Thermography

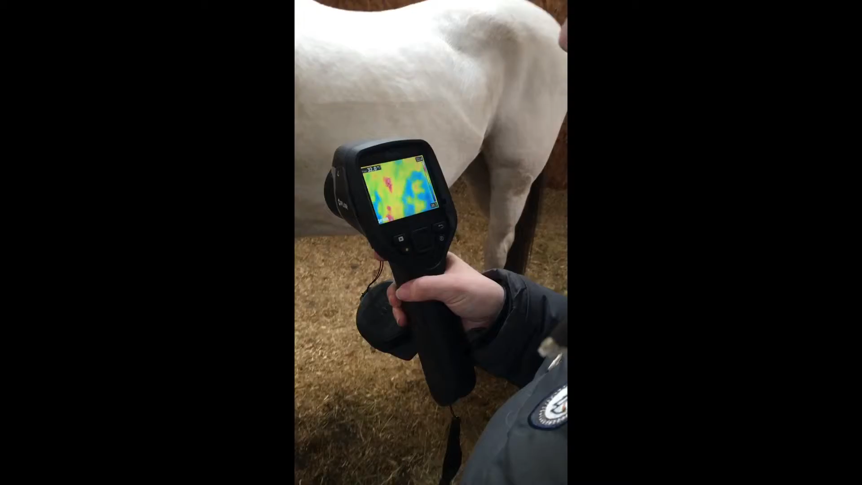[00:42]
So as you move up and down the horse, it shows you the different temperatures. You can see the temperature in the top left side of the screen.
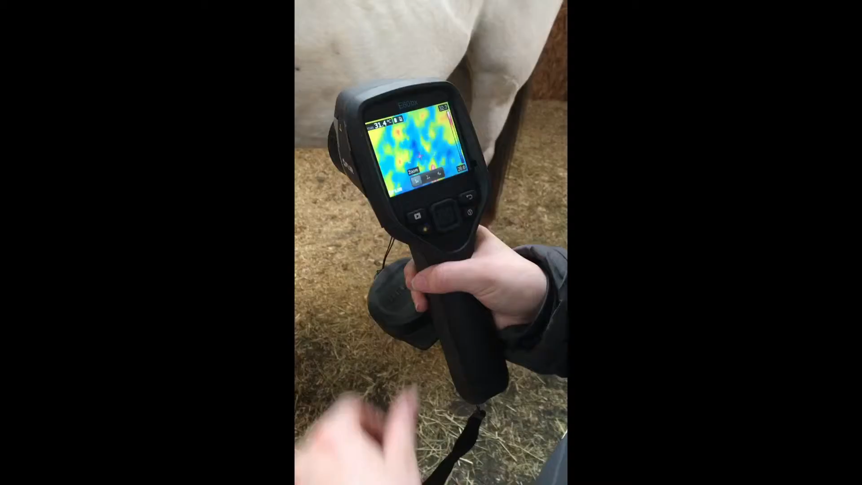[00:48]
As you move it down, you can see that the hotter points are red or white, and then the cooler are going to yellow, green and blue.
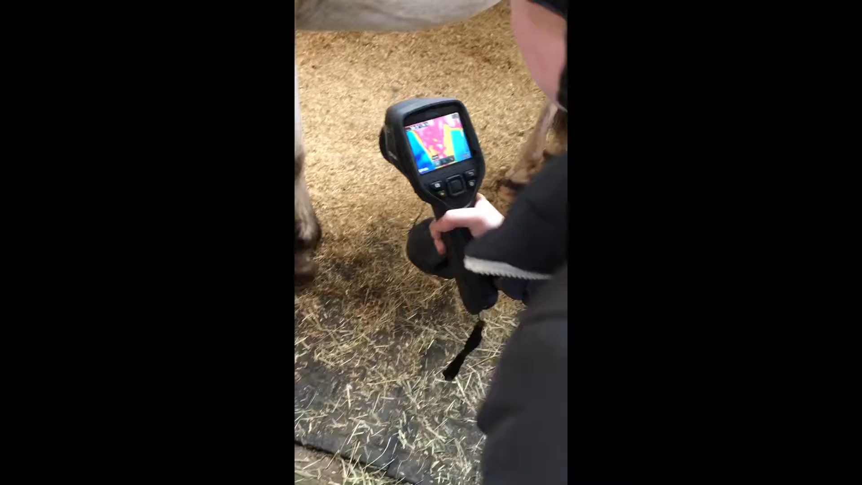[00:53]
As you get down towards the fetlock, it shows that the hottest point is where the tendons are. So you need to press this back button behind it to take a photo, and it will calibrate for you.
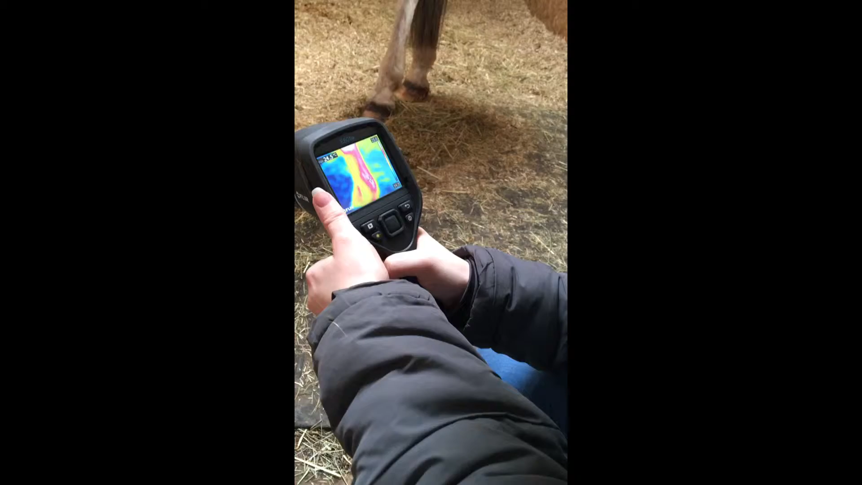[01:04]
There it goes.
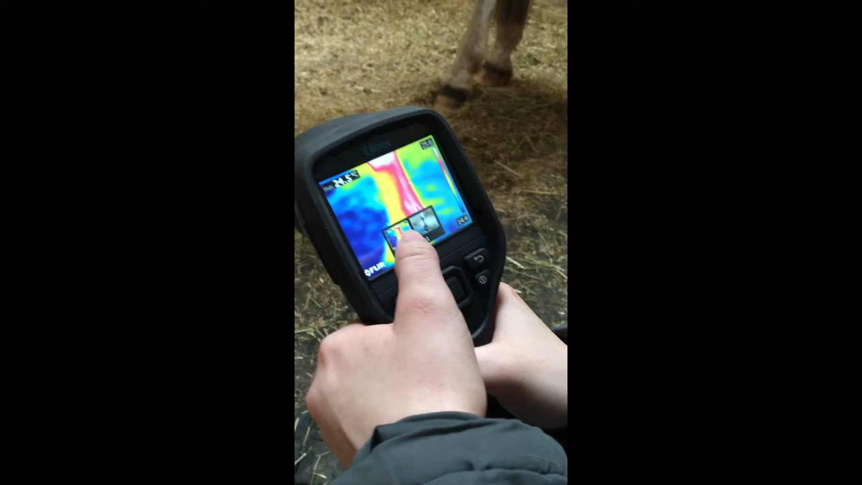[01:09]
So a photo's been taken, it will show you the normal image. You press the play button.
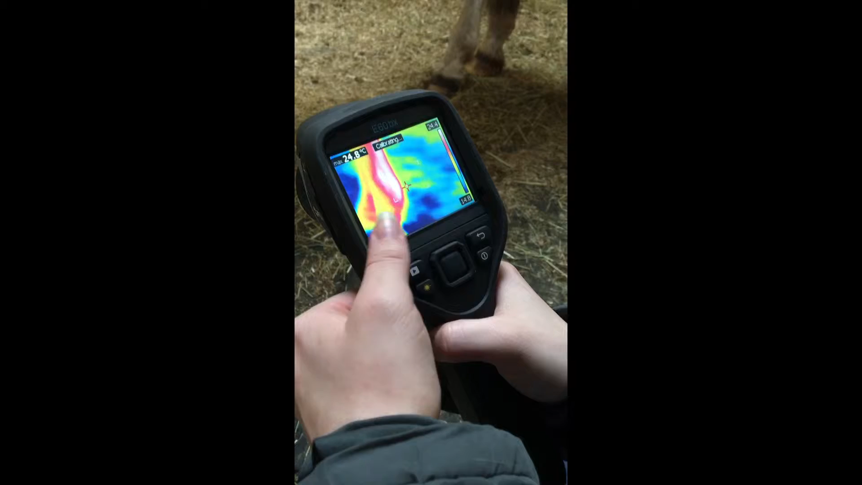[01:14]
It will then show you the image that you've just taken once it's loaded,
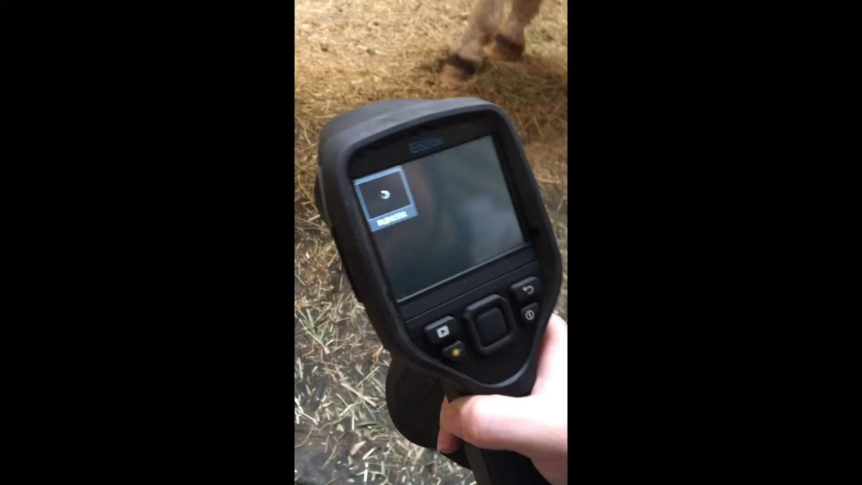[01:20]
which was that.
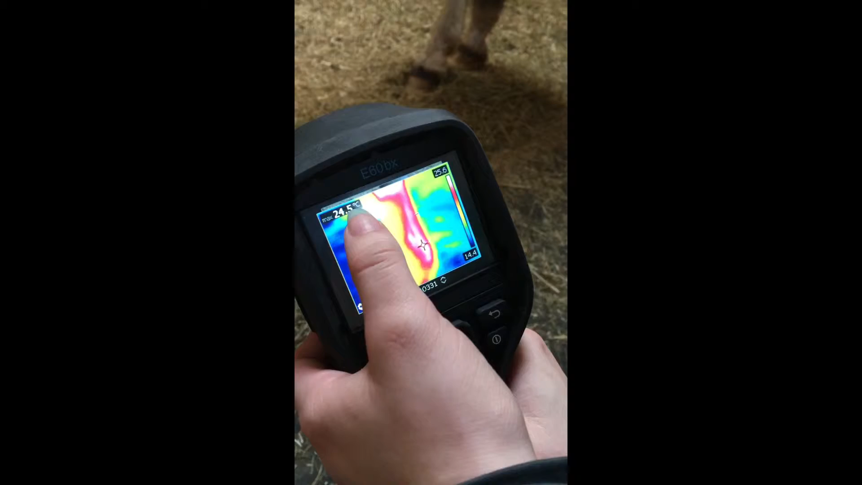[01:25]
Shows you the temperature of what you've just recorded, and then it shows you the temperature scale on the side for you.
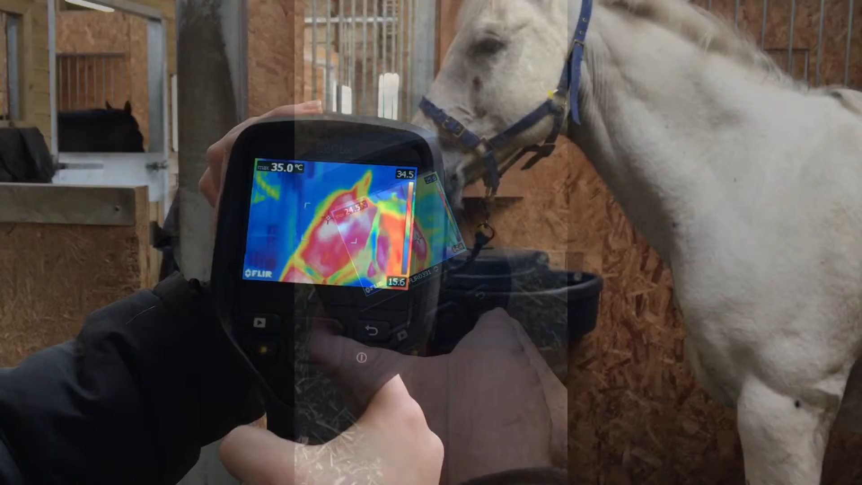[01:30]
On screen: max 35.0°C
So you can also edit the focus by adjusting this front part of the camera. By twisting that, it will set it whether to be focused or not, as you can see it changed on the screen. So if you want to look at the whole horse's body,
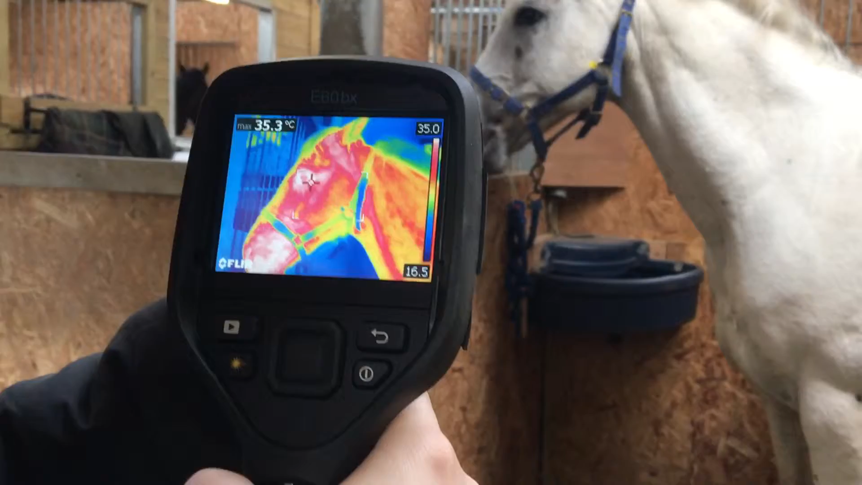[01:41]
On screen: max 35.3°C
you just need to scan it over and it will pick the hottest point by using this marker.
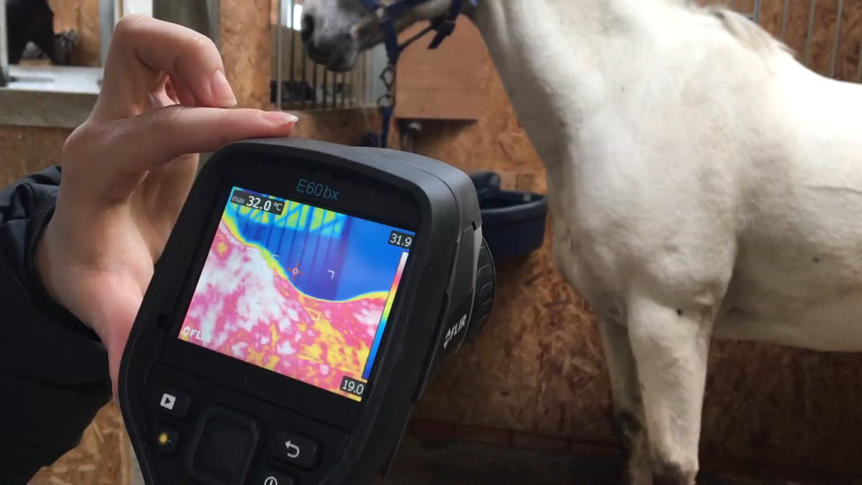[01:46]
On screen: max 32.0°C
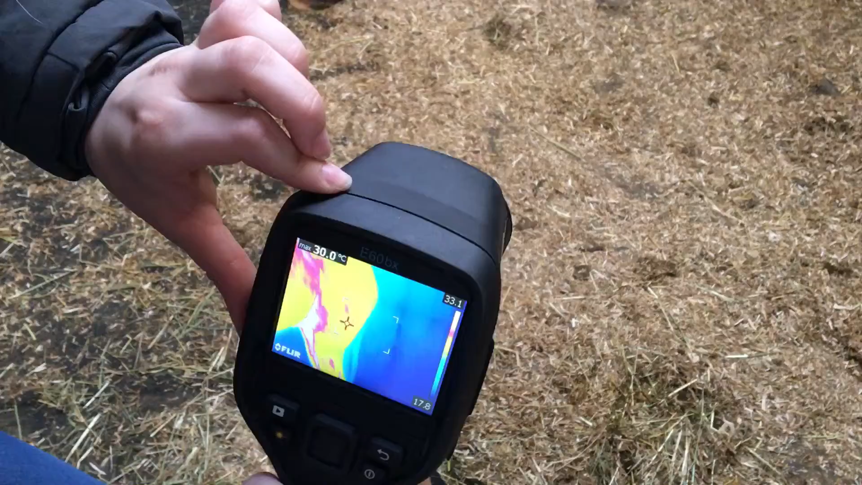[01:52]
On screen: max 30.0°C
So the girth there, that point behind the legs, is the hottest point.